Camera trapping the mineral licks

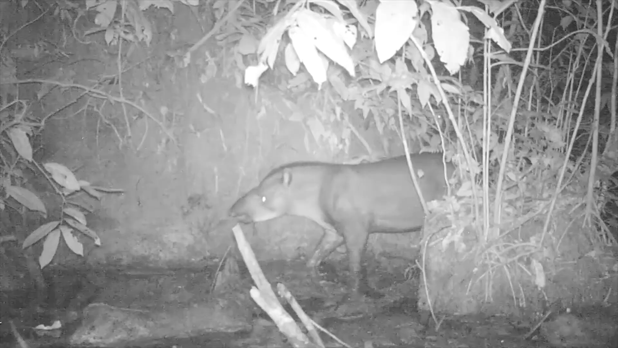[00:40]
tapirs and deer come down here and drink so we should get some video of them.